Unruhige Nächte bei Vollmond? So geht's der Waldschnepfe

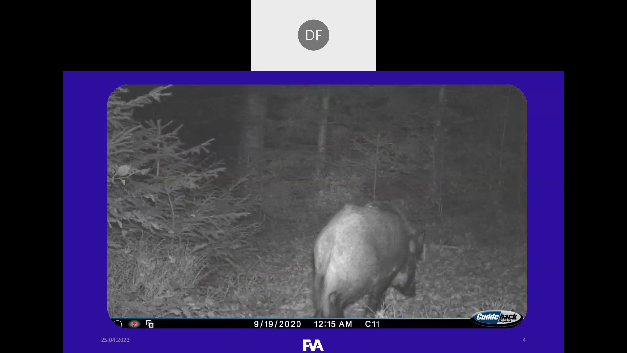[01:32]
Hier mal ein schönes Bild von der Fotofalle, bisher noch nicht von der Waldschnäpfe, sondern von einem Wildschwein um Viertel nach zwölf in der Nacht. Und jetzt sehen Sie im Hintergrund, hinten ist so ein Auge, was leuchtet und da sitzt die Waldschnäpfe jetzt. Vielleicht sogar auf ihrem Gelege, das kann man jetzt da nicht sagen. Und jetzt kommt die ganze Wildschweinrotte durch.
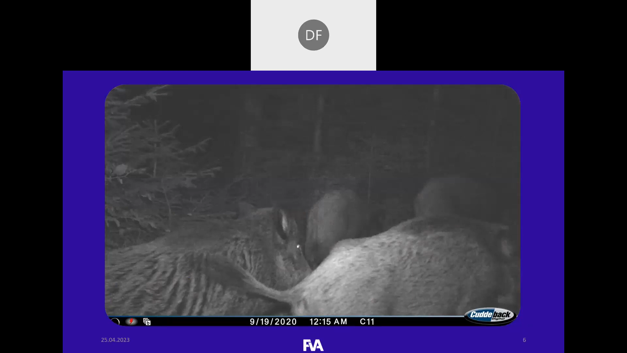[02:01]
Das heißt, ich gehe nochmal kurz zurück, wir sehen, die Waldschnäpfe sind auf jeden Fall da einigem ausgesetzt bei der Nacht.